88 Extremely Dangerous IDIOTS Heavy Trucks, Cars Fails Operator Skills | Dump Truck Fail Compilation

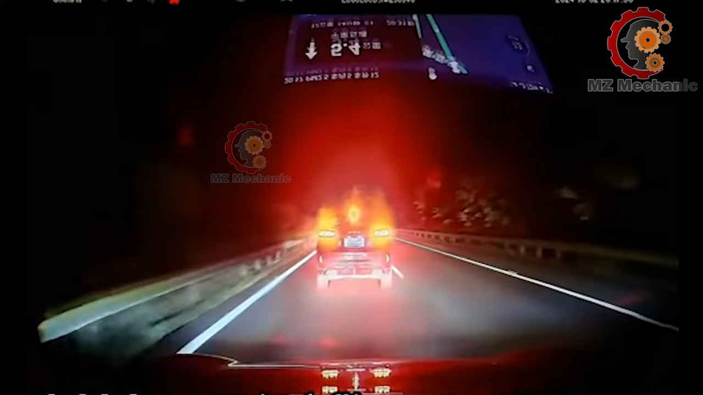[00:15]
That SUV just pulled off a maneuver more impressive than anything in an action movie.